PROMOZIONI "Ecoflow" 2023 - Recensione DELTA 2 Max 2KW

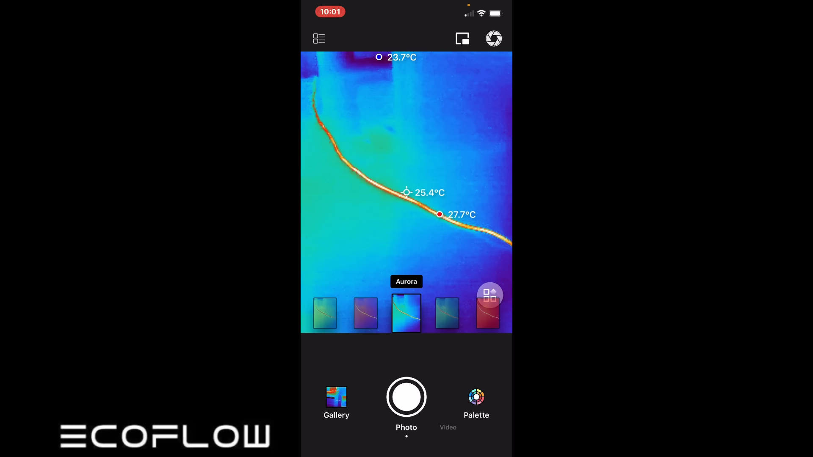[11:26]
On screen: spot 25.4°C, max 27.7°C
molto caldo ma in realtà non lo è ma consideriamo che abbiamo un cavo
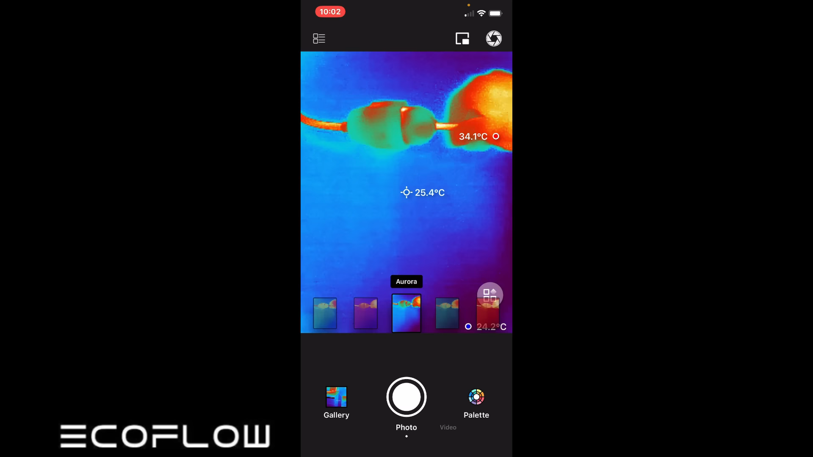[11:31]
On screen: spot 25.4°C
che è veramente lungo tra
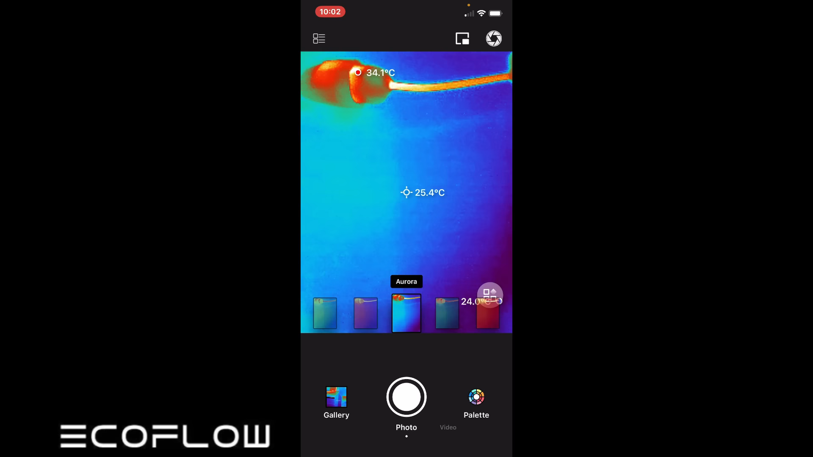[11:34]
On screen: spot 25.4°C, max 34.1°C
l'altro si sta scaldando di più il cavo di corredo della lavastoviglie quindi è quasi un controsenso qui
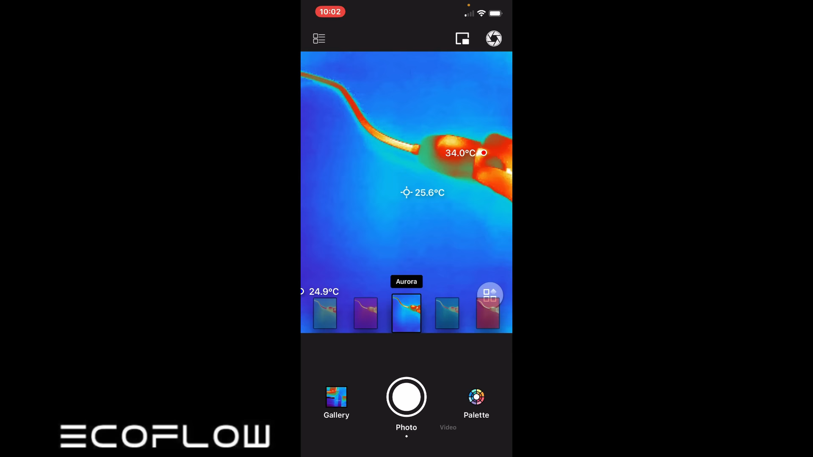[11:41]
On screen: spot 25.6°C, max 34.0°C
dove abbiamo la connessione è leggermente più caldo abbiamo 33 gradi 34
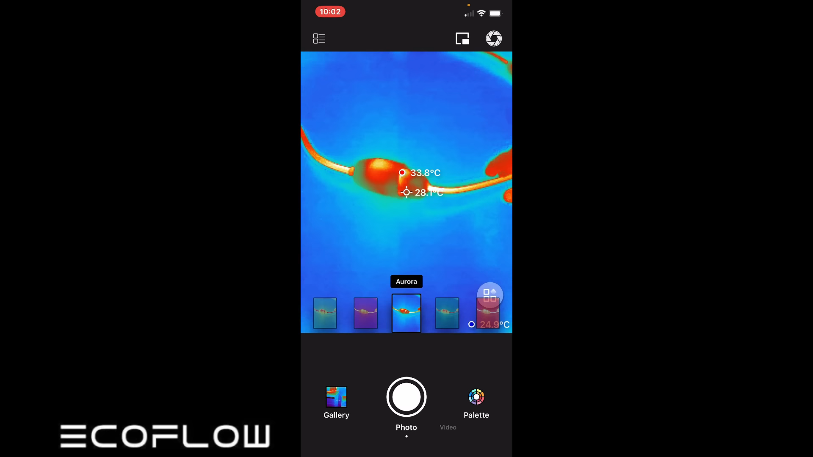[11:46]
On screen: spot 28.1°C, max 33.8°C
gradi 27 gradi 28 gradi nella parte appunto dove c'è l'elettronica andiamo all'eco flow
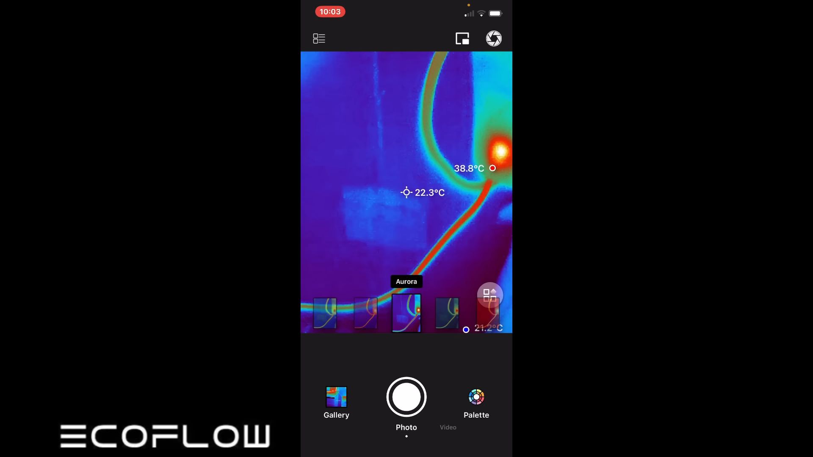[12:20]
On screen: spot 22.3°C, max 38.8°C
il cavo della ciabatta è un po più caldo
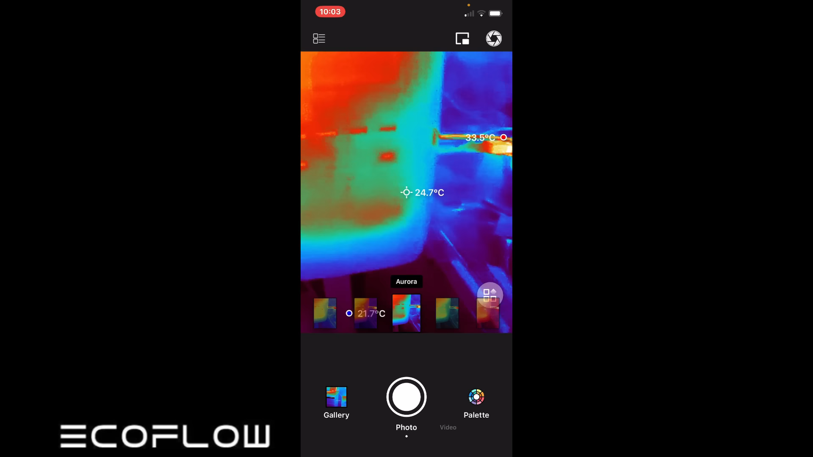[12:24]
On screen: spot 24.7°C, max 33.5°C
e andiamo sulla delta 2 max come potete vedere la parte superiore è leggermente
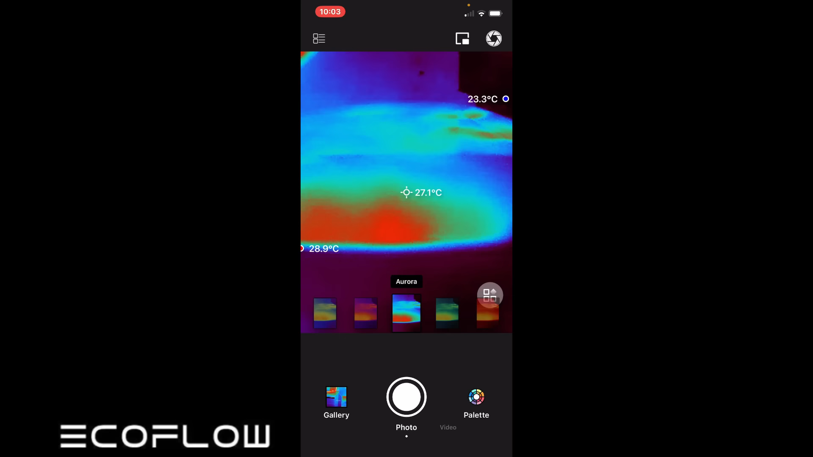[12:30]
On screen: spot 27.1°C
tiepida e dalle ventole sta uscendo calore ma
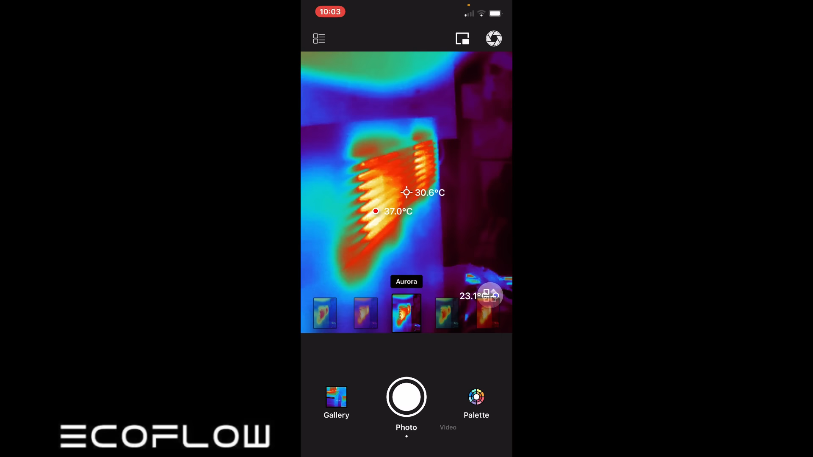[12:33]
On screen: spot 30.6°C, max 37.0°C
vedete 30 gradi 36 gradi e 8 quindi siamo completamente nella
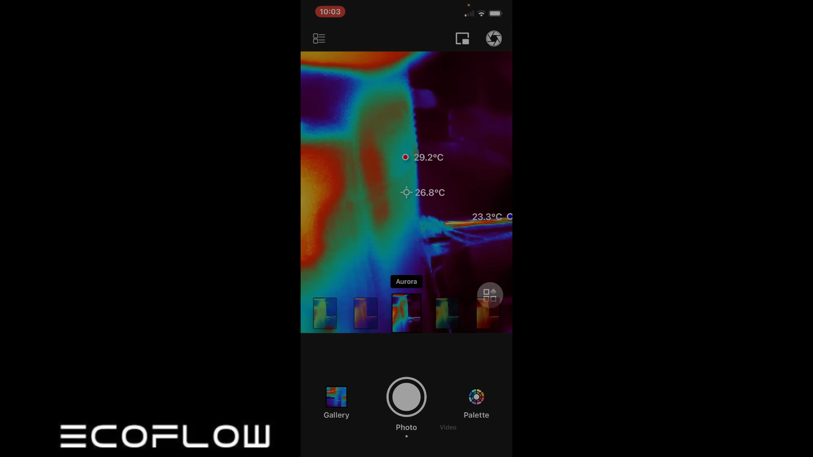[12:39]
On screen: spot 26.8°C, max 29.2°C
norma prima scarica della lavastoviglie con l'acqua calda quindi il primo ciclo di